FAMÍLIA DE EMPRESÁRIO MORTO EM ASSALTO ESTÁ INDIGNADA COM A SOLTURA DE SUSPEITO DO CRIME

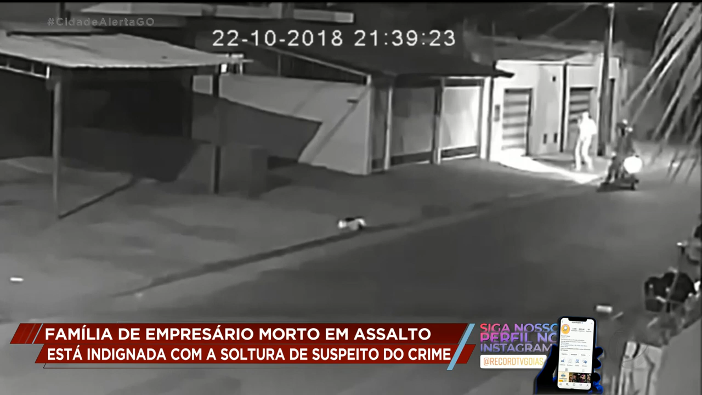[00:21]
A vítima estava em frente à própria casa na cidade de Jardim, por volta de 9 horas da noite. Depois de anunciar o assalto, o criminoso atira e foge.
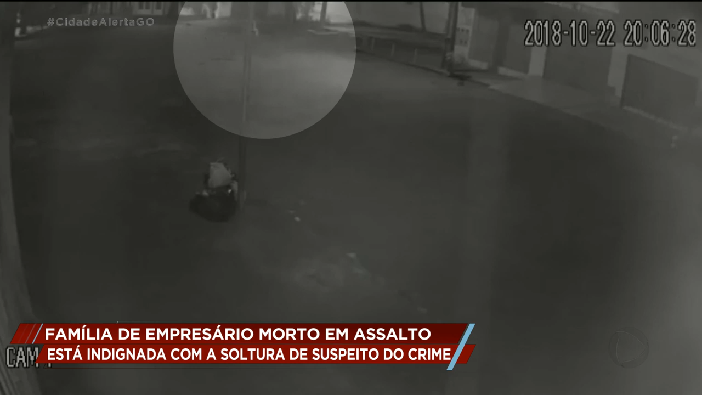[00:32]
A vítima, baleada, ainda atravessa a rua na tentativa de pedir ajuda, mas cai na calçada já sem vida. Lucas foi preso no começo deste mês em Goiânia e confessou o crime.